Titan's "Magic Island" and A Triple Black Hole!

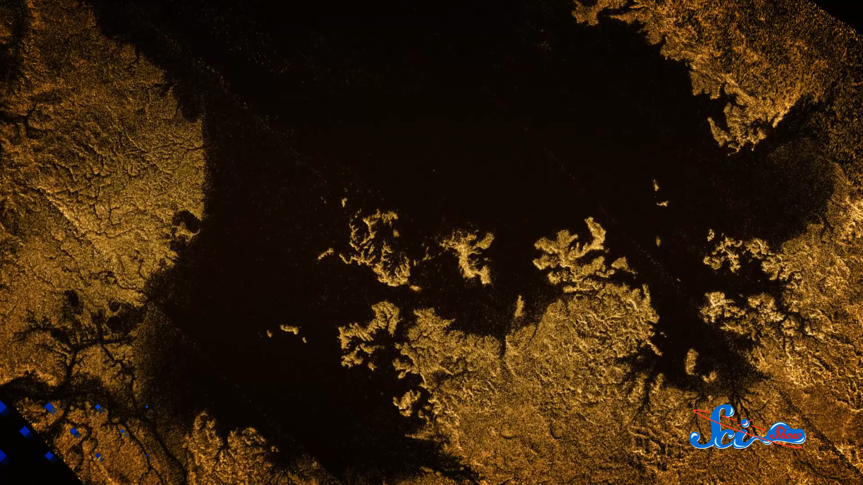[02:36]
where they've never seen anything before. But then, on a subsequent pass over the sea, it was gone. The mysterious object was about 200 square kilometers in size.